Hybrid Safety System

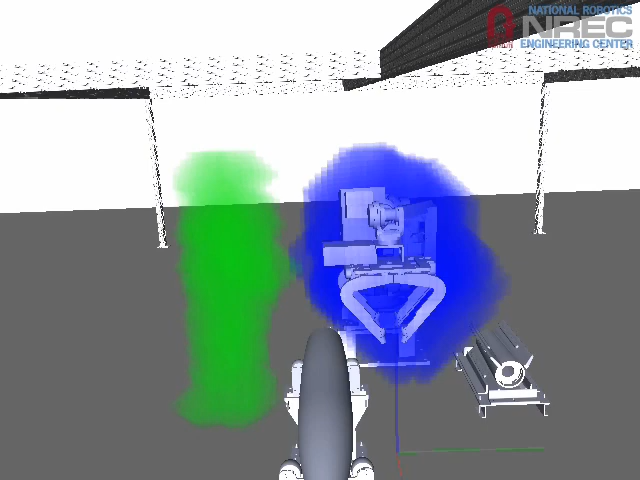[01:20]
Those foreground objects are wrapped in a safety zone. Robots are wrapped in warning and danger zones.
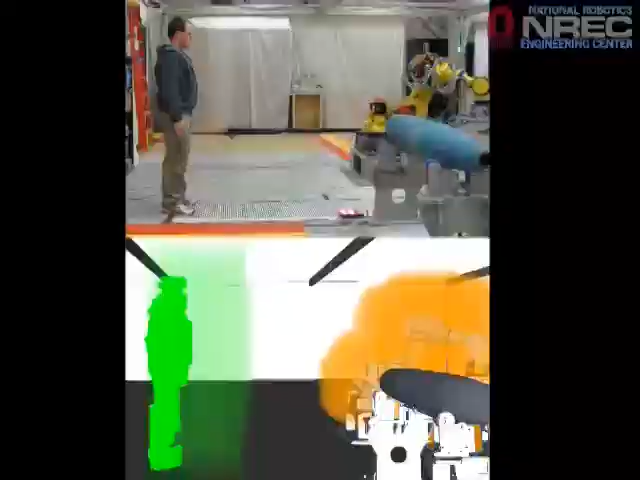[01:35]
Here you can see exactly what the system sees as a person approaches the robot.